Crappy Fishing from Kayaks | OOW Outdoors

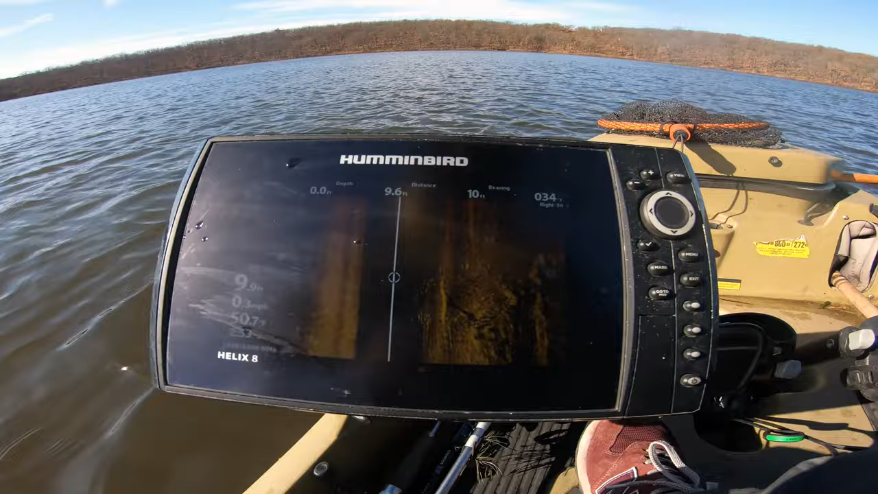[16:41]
that's what fish look like on the side image there's a school right there probably all crappy to the right side it's about 20 feet out